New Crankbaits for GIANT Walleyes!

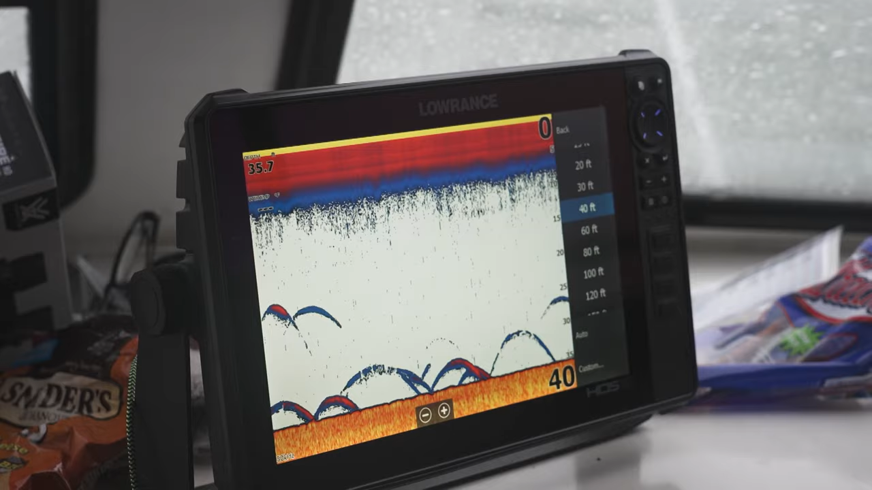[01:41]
know where we mark the fish on the sonar these fish are all down deep right now so we're trying to target the deep fish that's why we're using the weights